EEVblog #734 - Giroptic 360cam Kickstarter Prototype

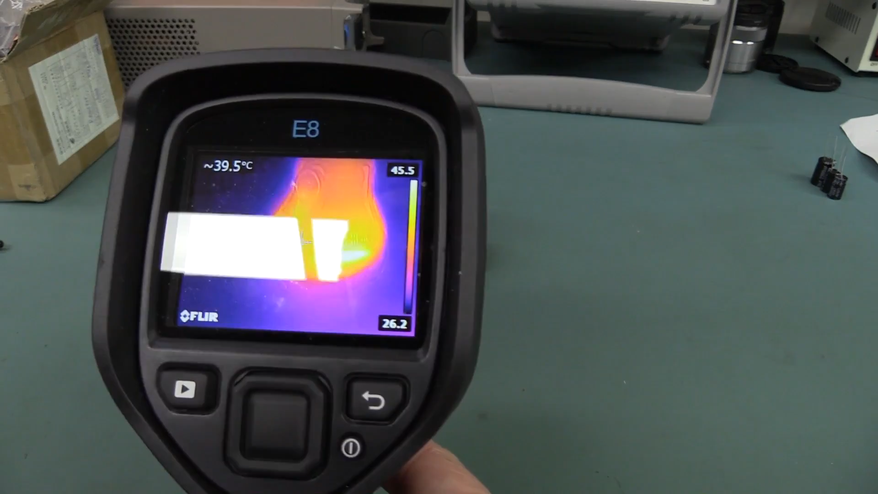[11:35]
On screen: spot 39.5°C
and let's get a look at the thermal profile of it.
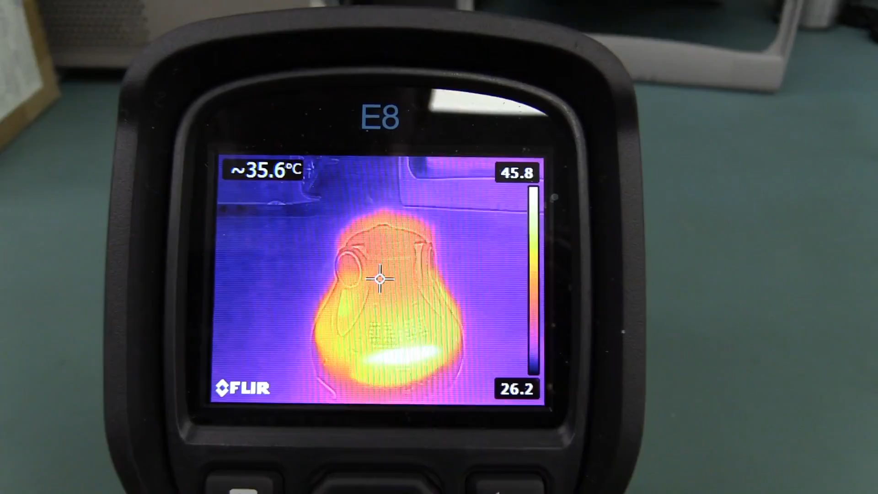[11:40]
On screen: spot 35.6°C
And sorry about the overhead lights and crap like that.
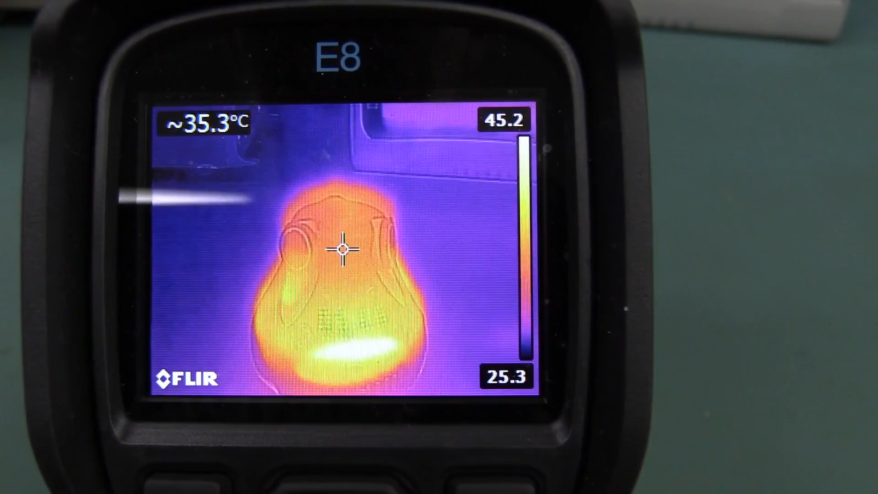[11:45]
On screen: spot 35.3°C
But you can see that it is the bottom that really gets quite warm, even though it's not being charged.
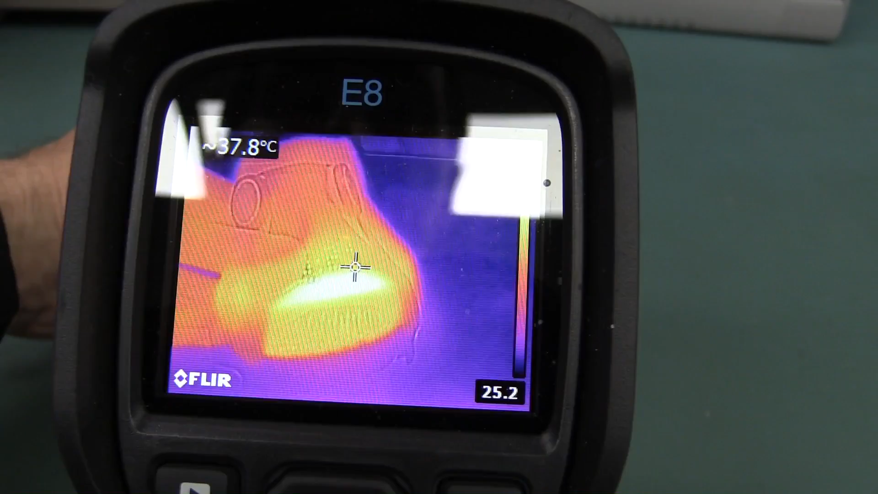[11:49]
On screen: spot 37.8°C
There we go, that top it's actually that part of it that gets really hot. So the lower part of the bottom. So that's where all the processing is. So there you go, yeah, you can see where all the processing is happening and all the voltage regulation. They're going to have some loss in there. Your DC to DC converters aren't going to be you know, they're only going to be 90% efficient tops.
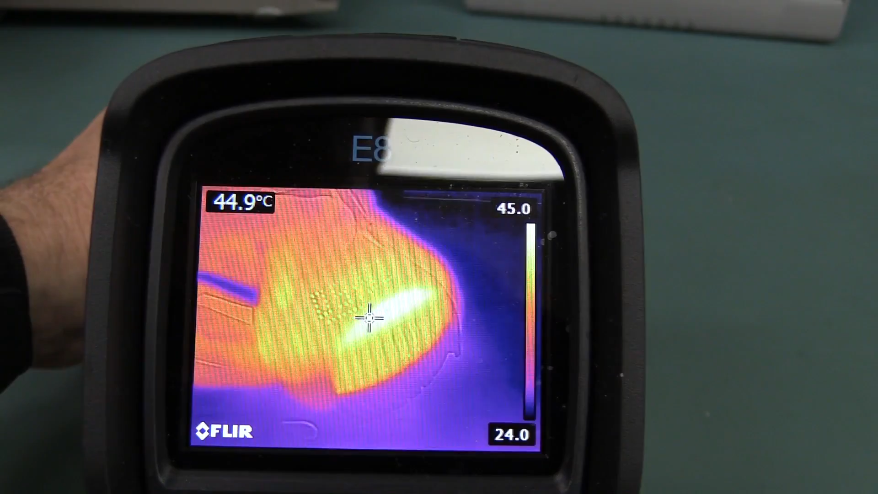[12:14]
On screen: spot 44.9°C
So yeah, there's lots of power in there. Of course there's no you know, there's no airflow at all. There's no way they can do that. It's all passive radiator with the heatsink. But there you go, that's just a thermal look at the 360 cam after 6 minutes. It will warm up a bit more. But yeah, it's getting up to like 45 degrees or something. So it's getting a little bit toasty in there right about now. It'll be warmer inside.
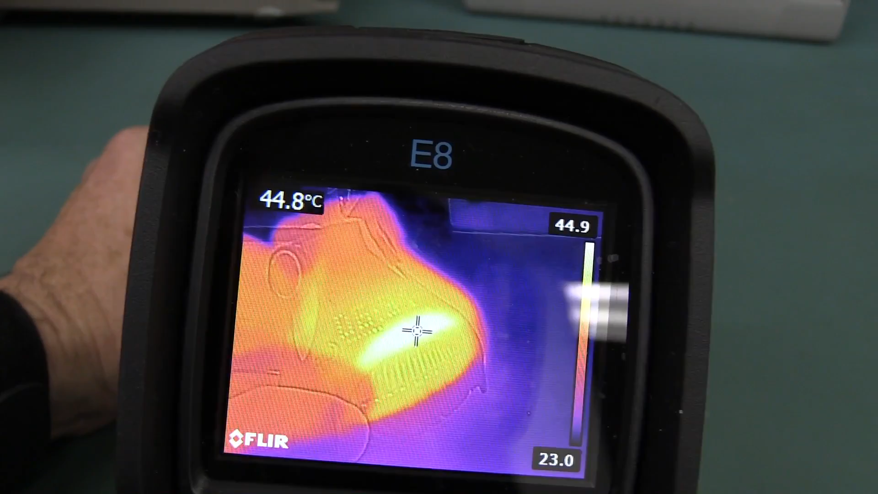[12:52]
On screen: spot 44.8°C
Of course, I'm not sure if they like fill it. I don't think they fill it with like a you know, a gel or you know, a thermal compound like potted or anything like that to get the heat out. So who knows how they're getting the heat from the main processor in there,
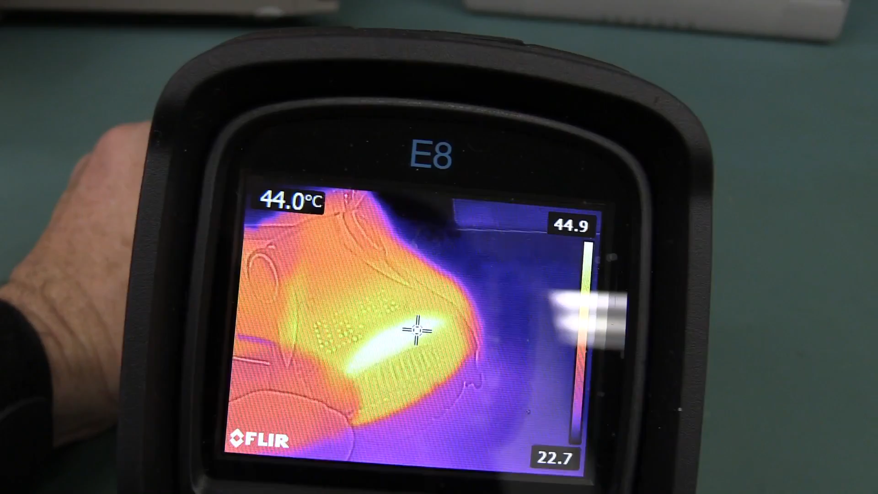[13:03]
On screen: spot 44.0°C
which would be the thing that's contributing most of the power dissipation in these things. And you can see some misalignment in the, like my thumb to the thermal image there. That's just the camera because I'm actually closer than the 30 centimeter distance there. But there you go, 45 degrees. So I'm not sure if the processor has got some, you know, heat spreader or heatsink on top to actually spread that power, whether or not they're flipped. The processor, you know, is pressed on the other side,
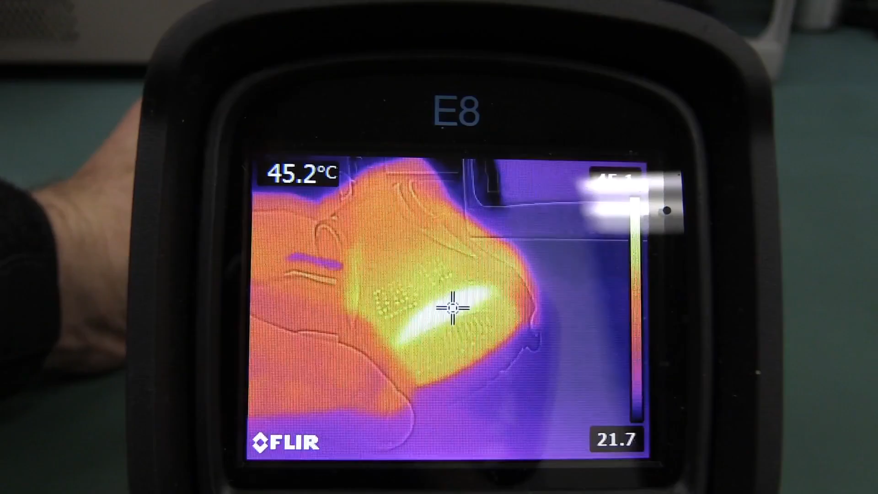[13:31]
On screen: spot 45.2°C
like is on the bottom side of the board down here.
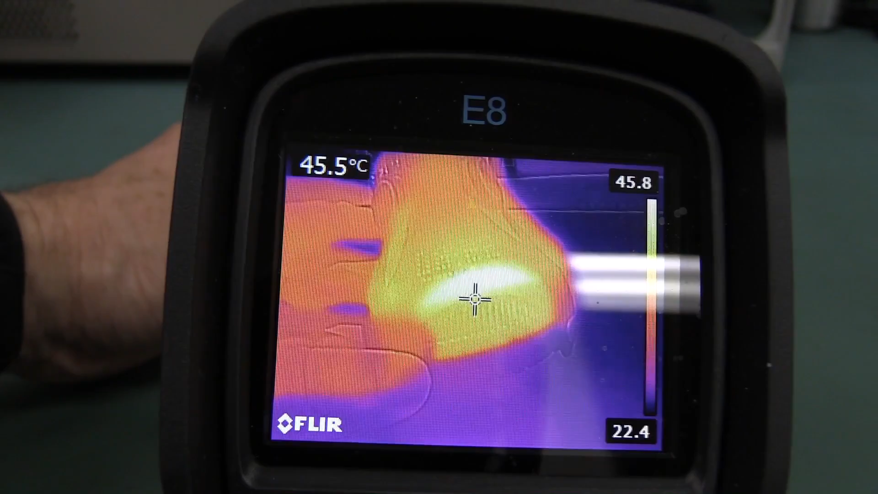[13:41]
On screen: spot 45.5°C
processor on the bottom of the board and then put a thermal pad between it and the base of the unit. But yeah, the poor old battery is trapped in there, of course.
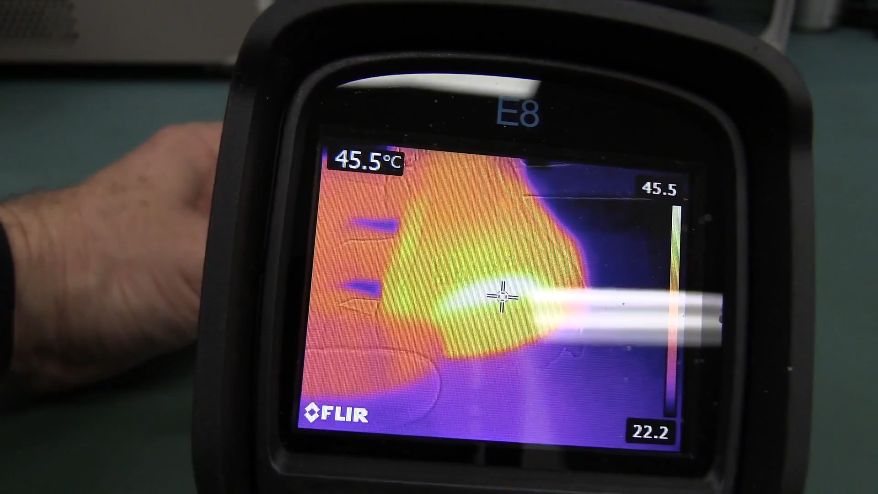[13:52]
On screen: spot 45.5°C
And, but yeah, you can see because of the O-ring seal, there's not much heat that's getting from, like, where it's been generated through to the base of the unit like this. So,
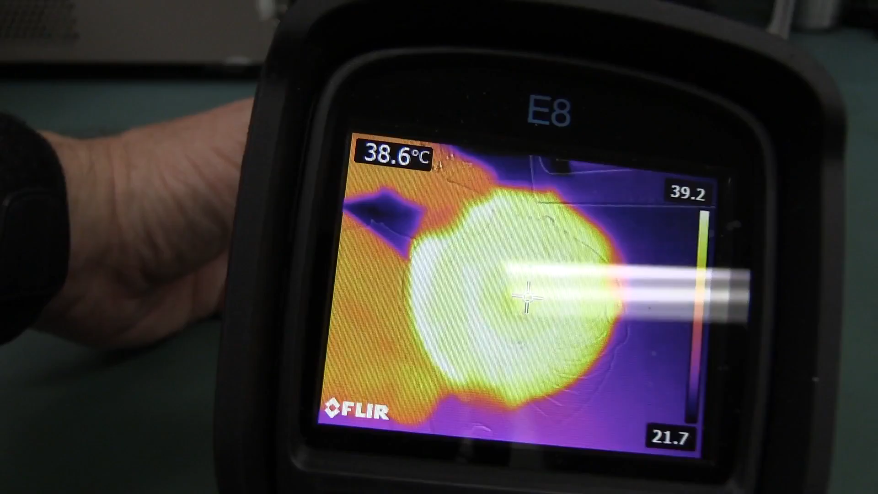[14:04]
On screen: spot 38.6°C
yeah, it's just, it's, you know, it's helping of course, but it's not happening too much.
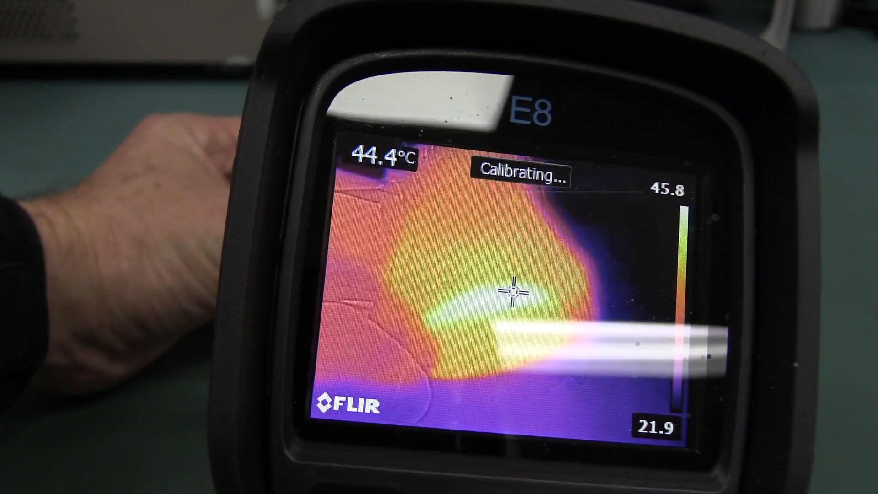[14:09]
On screen: spot 44.4°C
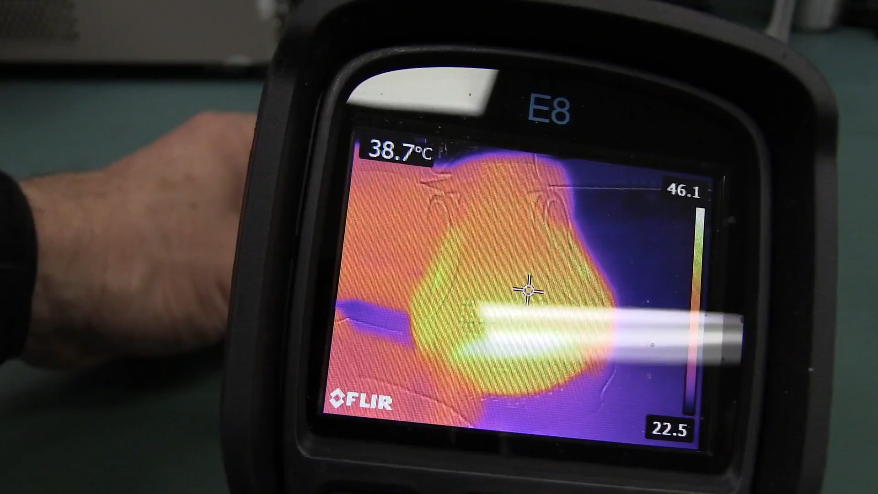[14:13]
On screen: spot 38.7°C
It doesn't help that you've got all the plastic over the top of the thing either.